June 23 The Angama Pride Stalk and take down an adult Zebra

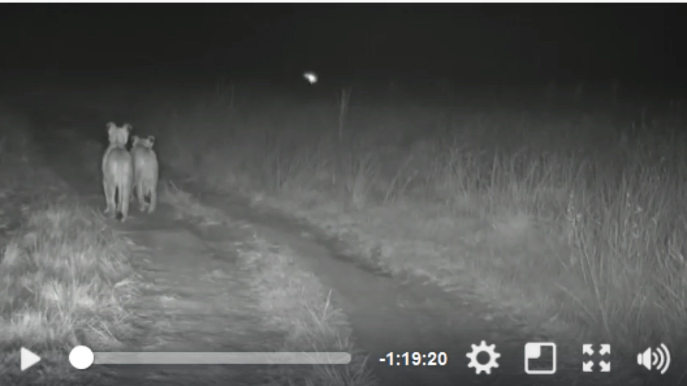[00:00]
We have been sitting with these lions all evening and they've just got up right now in the middle of the night here in the Maasai Mara of Kenya and you are watching the Angama
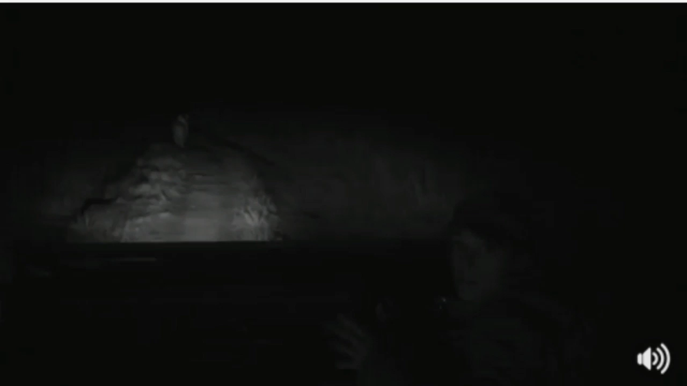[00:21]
Pride live in infrared as they head out hunting.
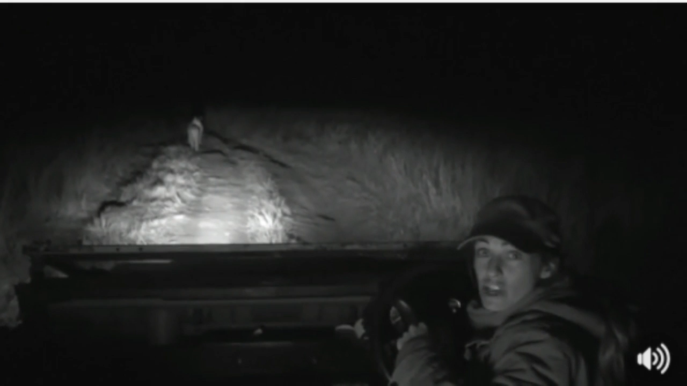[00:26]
My see what these lionesses get up to.
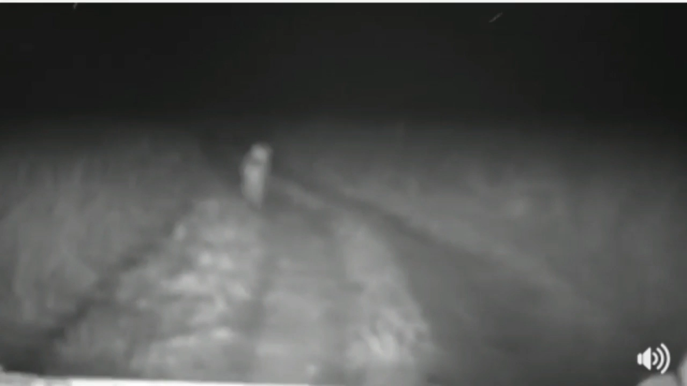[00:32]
They've stopped dead in the middle of the road and the reason that they've done that as I look through my thermal imaging device is because there's two hippopotamus, three hippopotamus actually, and they're just checking to see whether or not those hippo are going to come out and chase them. Earlier on we saw them dash away from a hippopotamus that came charging out of the bushes next to them. They're not too worried about it, but they do know that they want to stay away from something that size.
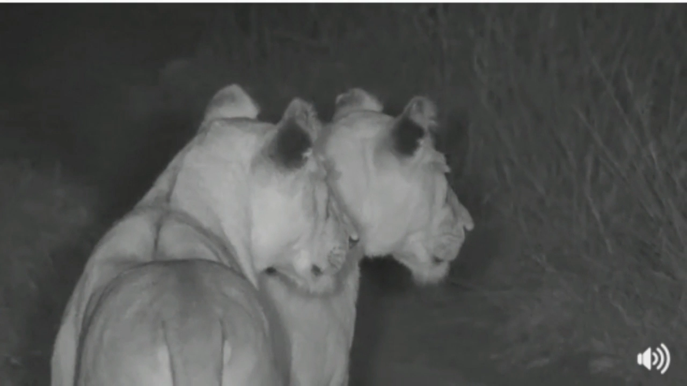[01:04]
Two lionesses, definitely not on their menu. I'm just going to double check because they're very interested in something over there. There are some white dots off to the right of me, just beyond the scope of the infrared light.
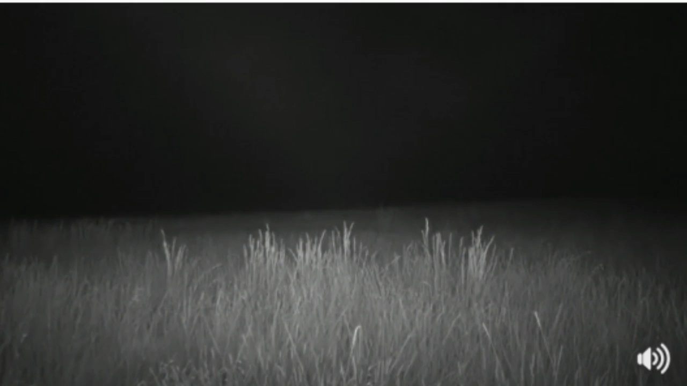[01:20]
It could be, there's a hippo up ahead of them, but the dots off to the right could be something zebra-sized. So now we sit and wait. Let's see how they plan this out. They're both very, very hungry. They need to feed. They've got the young cubs. They've just left them behind near their old den site and you can see empty bellies, bones slightly protruding.
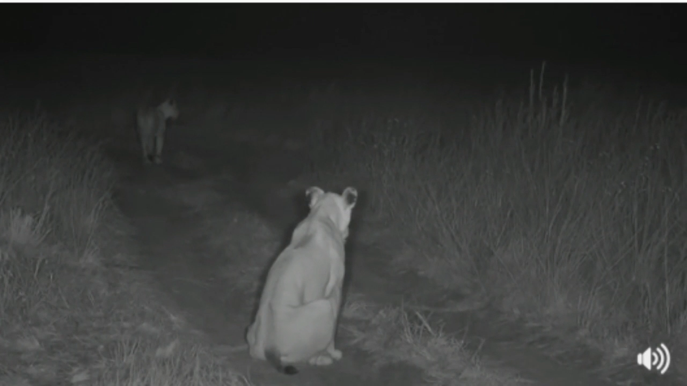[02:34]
Look at the way she's watching the lioness, taking her cues from her. Spreading out. The one lioness is going to go in circle. We're going to stay with this lioness. She's right in the middle of the road and I think what's going to happen is that that first female is going to chase those animals in this direction. She's going to make use of the teamwork that makes lion hunting so effective.
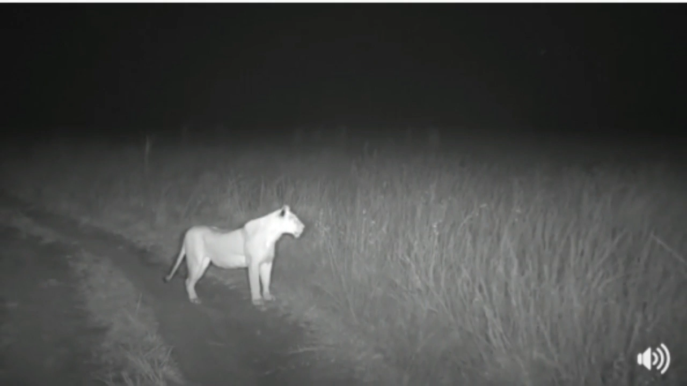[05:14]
They know exactly how it works, and as soon as she goes, we'll be ready to as well. She's going to walk right past us, not quite full stalk, but slinking along. There she goes. Well, Barbara, you wanted to know if lionesses communicate with each other so that they know where to go.
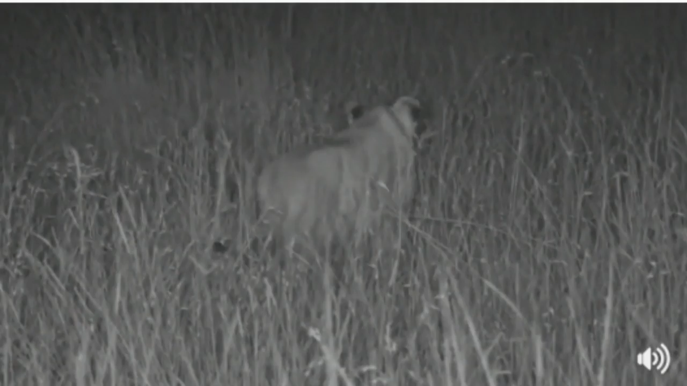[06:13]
All right, we're going to have to shift slightly just to stick with her. Wait, hold on. Let's just wait for one moment. I can see a reflection of an eye there in the infrared. What is that? That might actually be a second vehicle. That might be Steph, in the right place at the right time. Steph is also out with us here. Here she is, waiting.
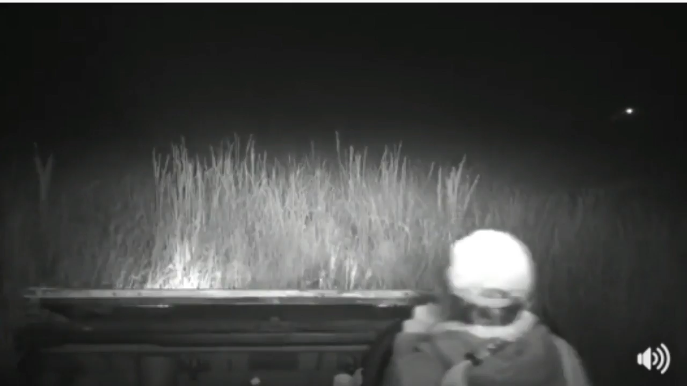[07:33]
Now, what I don't want to do is draw attention to the lioness, so I'm just going to stop here for one moment.
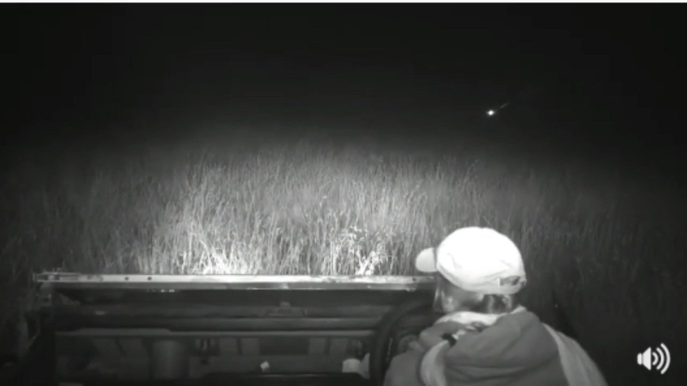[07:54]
Just check where she is. She's actually moving quite rapidly away from us. There she goes. Straight towards Steph.
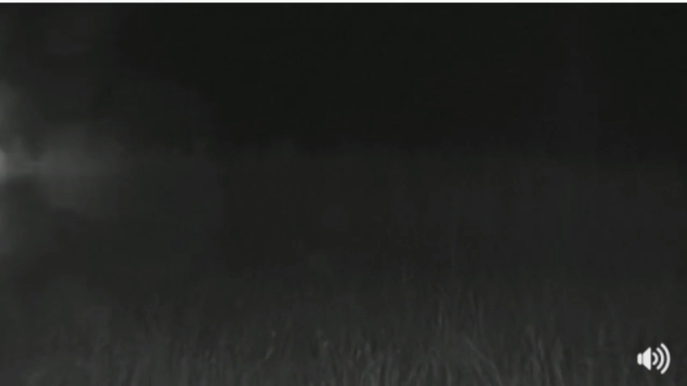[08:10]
And the other animals
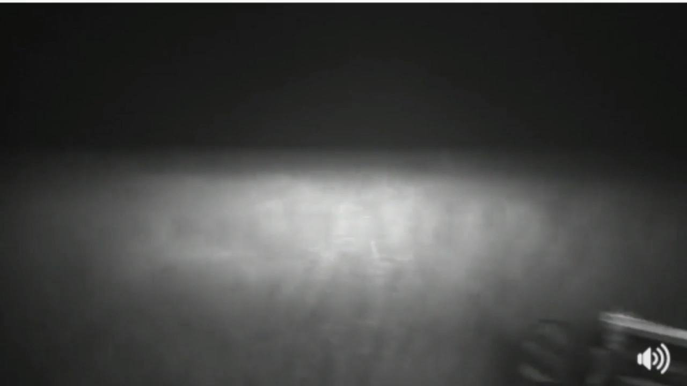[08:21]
are still there.
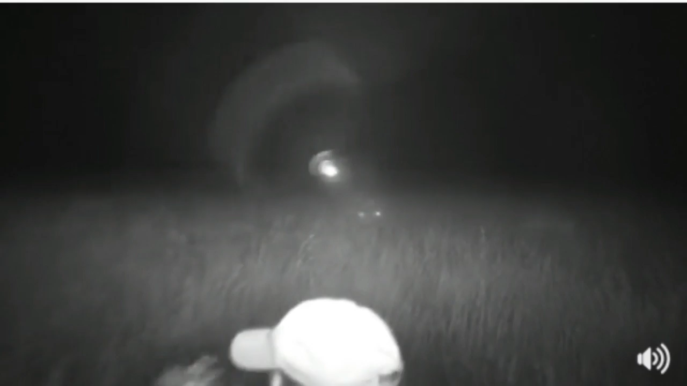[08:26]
Whatever they are. Right, let me go catch up with her. The chase is going to come across in this direction, so we'll know as soon as it happens. I think what the lioness is aiming to do... Oh, goodness. I do know that there's a deep dip up ahead somewhere, so I have to be quite careful not to fall into it.
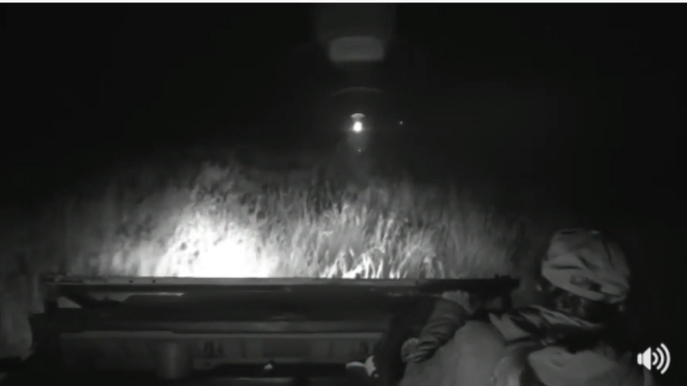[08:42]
I think what the lionesses are aiming to do is chase the animals, I think zebra, towards the drainage line that's just up ahead. That's a deep ravine. Compensating for their lack of advantage of numbers, because there's only the two of them.
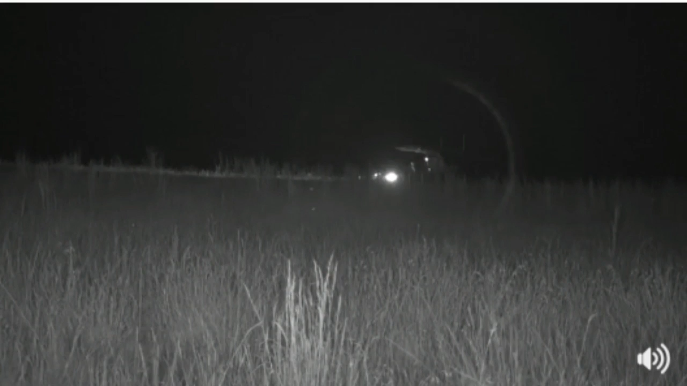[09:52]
Okay. Right, let's figure out where exactly the slyness has gone to. There's the phobotamus. Can you see her anyway, Viam? I can't either. Jamie, lioness visual on Steph, link to Steph. All right, fantastic news. We can't see her, but Steph can. Let's jump on the back of his vehicle.
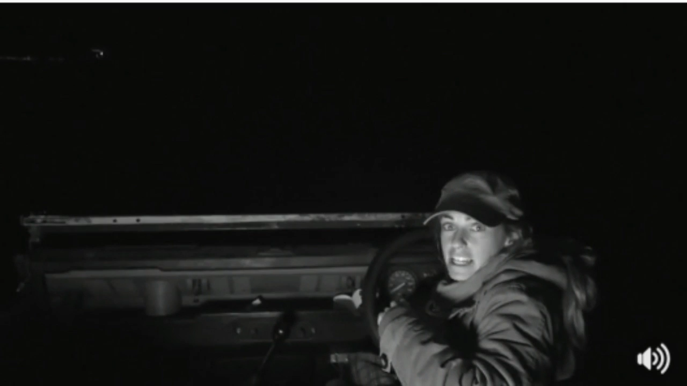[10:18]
All right, so we've got this lioness that's crossed the drainage line now from Jamie's side of the drainage line to mine, and it's a very big one. We call them luggers here in East Africa, in this Mara Triangle. This lioness has come to a stop after running past us now, ears pricked up. There she goes. Something's happening here. She's running now. That's quite common of a lion that's set in ambush.
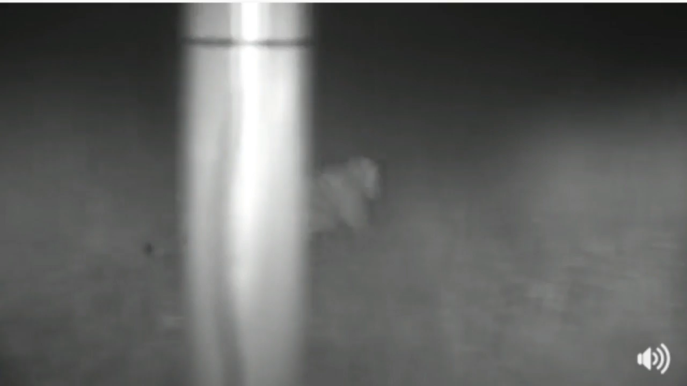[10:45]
Okay, we're gonna have to start. She's going, she's going.
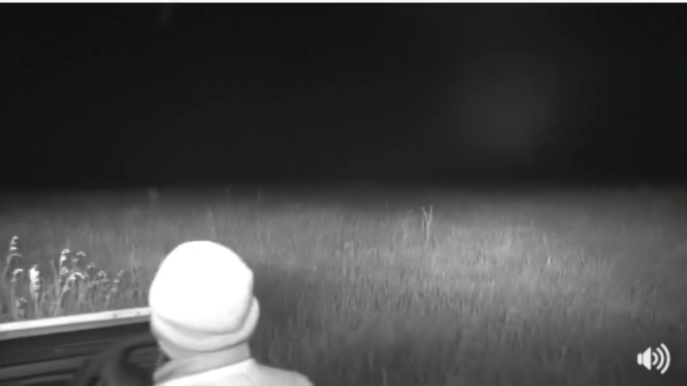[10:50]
Let me just know what's going on, Mr. Senzo. So Senzo's on camera with me, so what we're trying to do is just keep the lioness in view. I can see something running ahead. Where's that lioness gone? Swing around a little bit. So, I'm gonna head towards the prey because that's where the lion is going. Hopefully we'll be able to see her. These animals are incredibly quick through the grass, and of course, for us to be as quick... Okay, I've got some zebra that I can see in the front.
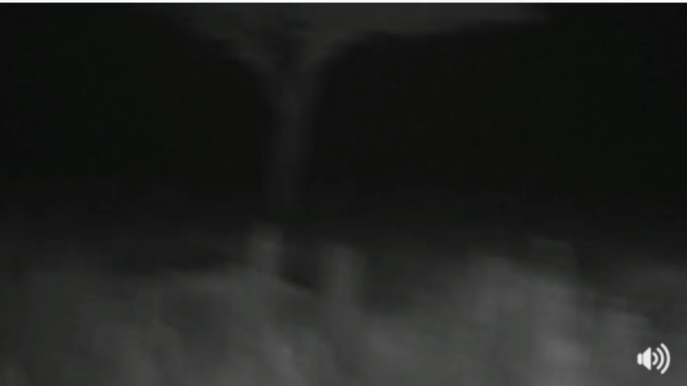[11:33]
Quite far ahead. Scan around, Senzo, please, if you don't mind. Okay. Now I just need to do some zigzags over here to try and find out where this animal's gone.